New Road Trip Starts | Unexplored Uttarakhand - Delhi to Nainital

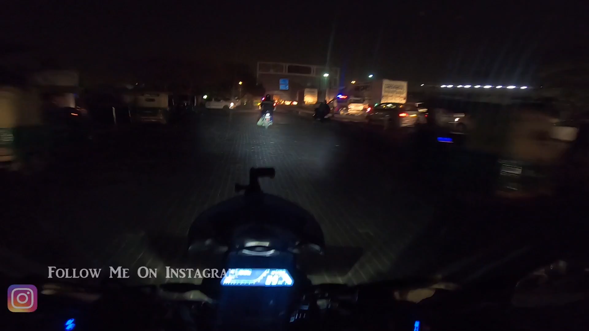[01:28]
तो हम पहुँच चुके हैं धौला कुआं और यहाँ से मुझे लेना है राइट।